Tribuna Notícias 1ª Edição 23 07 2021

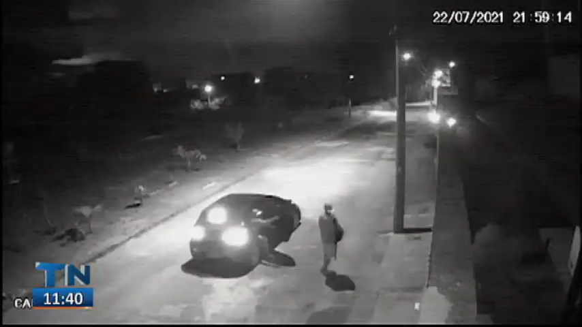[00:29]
O flagrante de tentativa de assalto na serra.
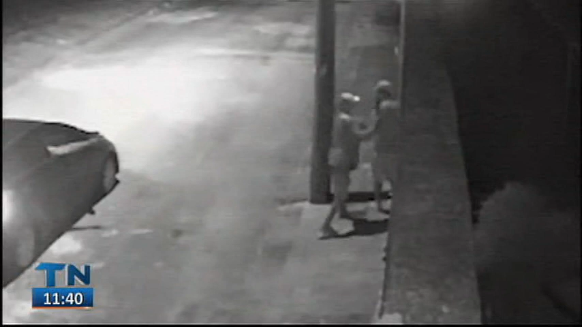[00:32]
O morador é surpreendido na chegada em casa e trocou socos com o bandido.
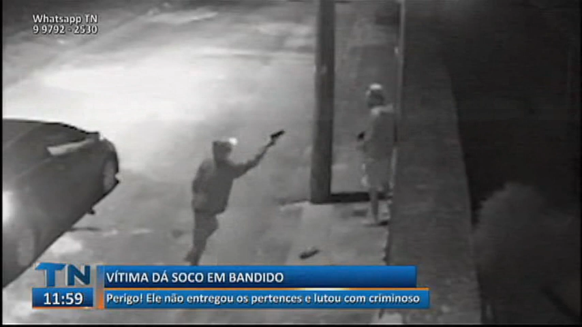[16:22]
Os dois acabam lutando porque o homem se nega a entregar os pertences. Eles trocam socos até que o bandido desiste e volta para o carro.
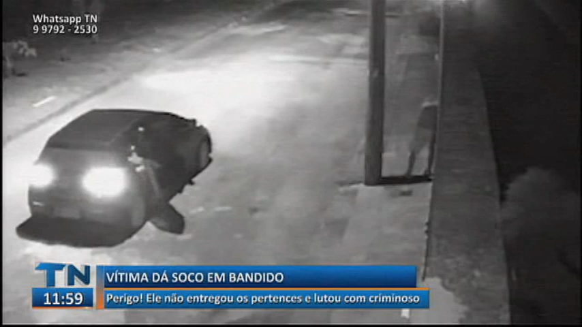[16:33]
O homem ainda fica na porta de casa como se estivesse verificando um ferimento na boca. E aí fica aí o alerta, né? Nunca reagir ao ser abordado por bandidos. Especificamente nesse caso, não aconteceu pior porque o bandido estava com uma arma falsa. Mas a gente nunca deve pagar para ver, né? Melhor aí não reagir. Com certeza, cenas impressionantes da violência aqui na Grande Vitória, né?